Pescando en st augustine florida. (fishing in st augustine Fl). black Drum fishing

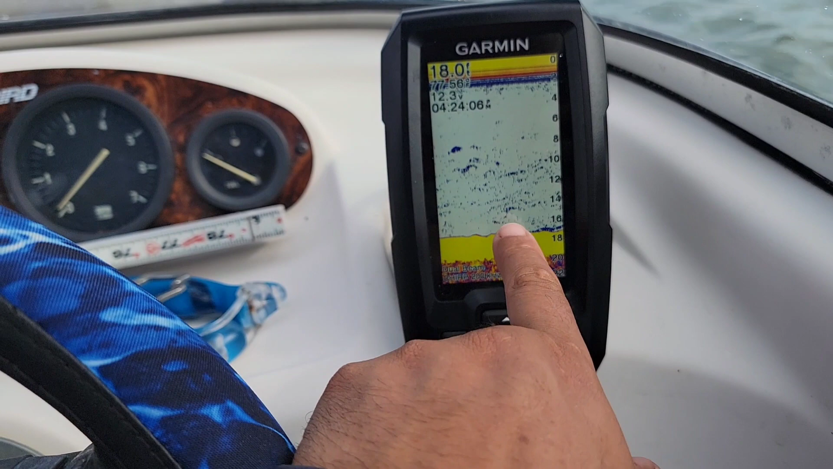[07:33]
Pequeños. Ahorita pasaron un clase grupo de peces grandes.
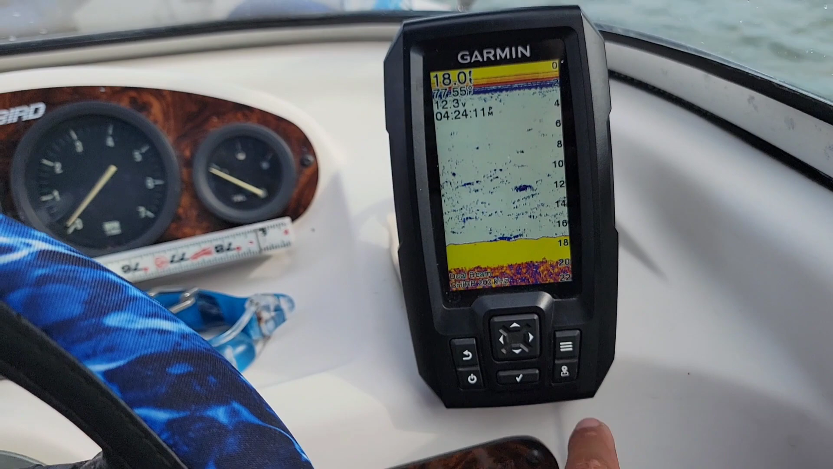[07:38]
Mientras más, este tiene un poquito como de rojito.
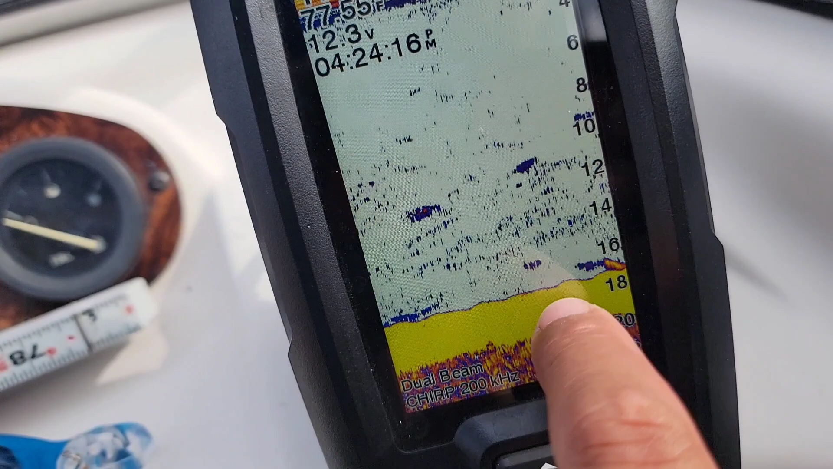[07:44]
Mientras más rojo y más amarillo, como este que está acá abajo, Esto puede ser una mantarraya, un catfish. Que esté pasando. Mientras más extenso sea así, es más grande el pez. Y ahorita pasaron varios. Grande, esto es un grupo de carnada. Y esto es bueno, se ve prometedor, mi gente,
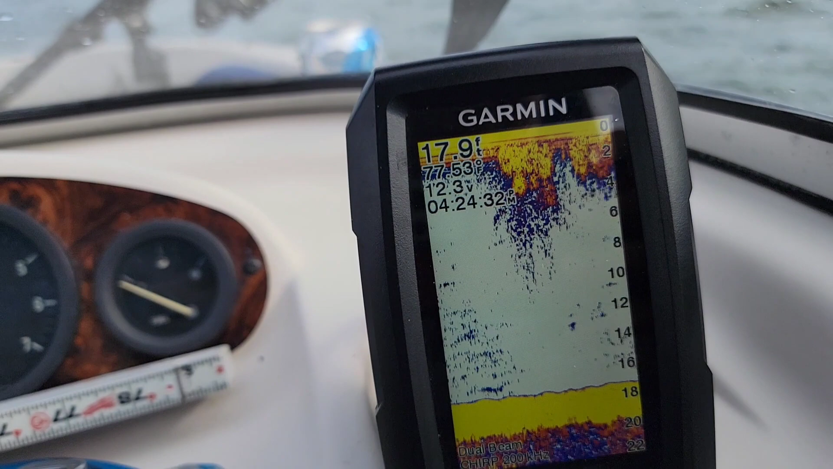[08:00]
porque cuando hay muchos pececitos, vienen los grandes detrás de ellos, mi gente. Estamos a 18 pies de profundidad, 17 a 18 pies. Está subiendo la marea, cuando llegamos estaba a 16.
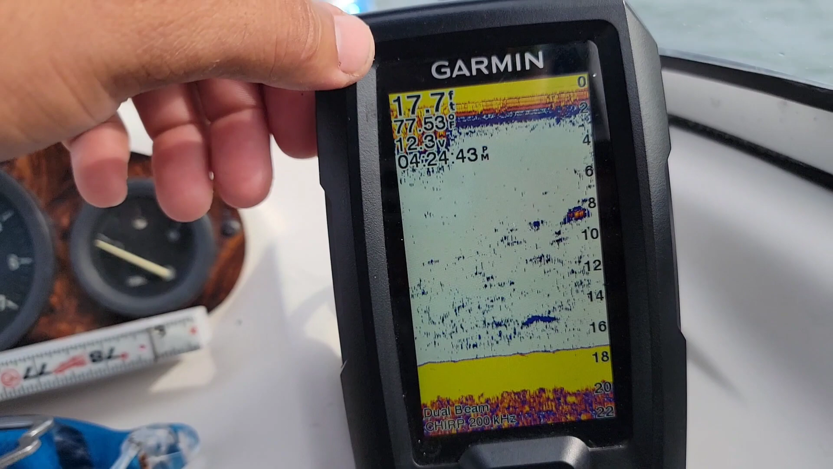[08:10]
Vete, está regular, eso es un pez que está más o menos ahí. Y vamos a ver, mi gente, estamos aquí ya. Ahí están los nenes, mira, comiendo semillas, mira qué buena vida. ¿Eh?